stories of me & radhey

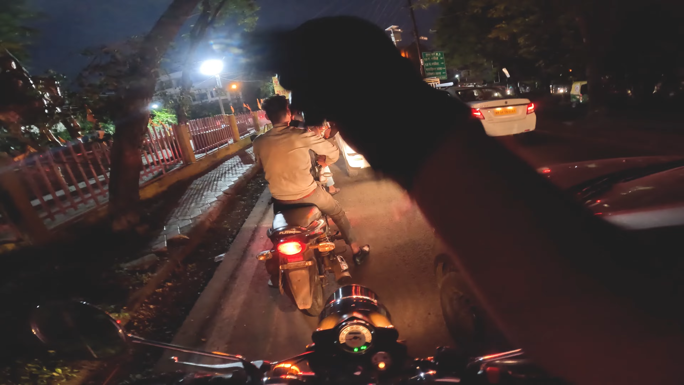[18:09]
मुझे यहाँ से left जाना है, ठीक है? अभी सामने although पीली बत्ती तो नहीं है, मतलब लाल बत्ती तो नहीं है, पीली बत्ती है, which is like the weight वाली बत्ती.
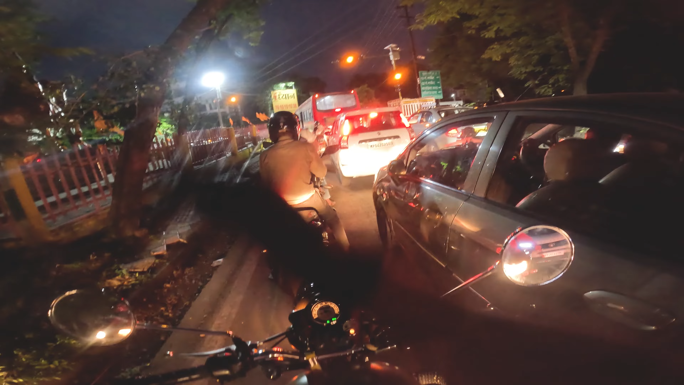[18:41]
और ये भोपाल की सारी लाल बसों के साथ है, पता है? सारी. इनमें ट्रैफिक सेंस बिल्कुल है ही नहीं. और इट्स नॉट जस्ट दैट, इट्स विद दीज बसेस.
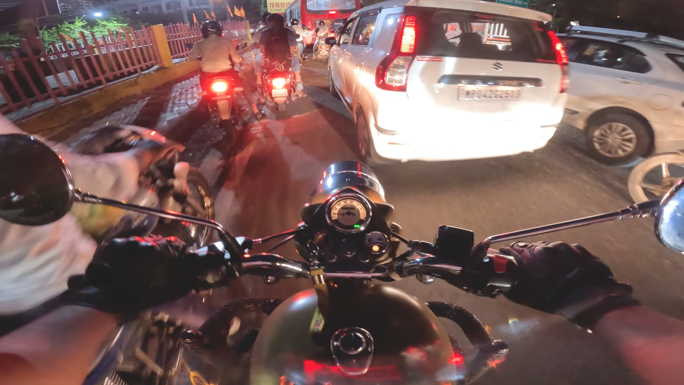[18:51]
अक्सर इस जगह पे या फिर किसी भी ऐसे इंटरसेक्शन पे ऐसा होता है ना कि यहाँ पे रेड लाइट है लेकिन आई कैन गो फ्रॉम हेयर, क्योंकि ऑब्वियसली मुझे तो यहाँ जाना है, तो बाय लॉ मैं जा सकता हूँ भाई यहाँ पे.